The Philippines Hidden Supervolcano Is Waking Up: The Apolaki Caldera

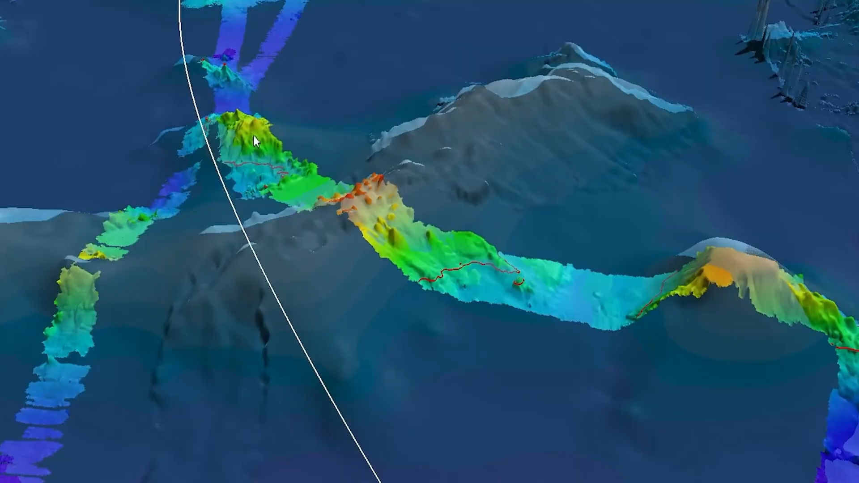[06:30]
Only with modern sonar sending sound pulses that map every contour of the seafloor, did the caldera's massive ring appear on the screens of Filipino scientists.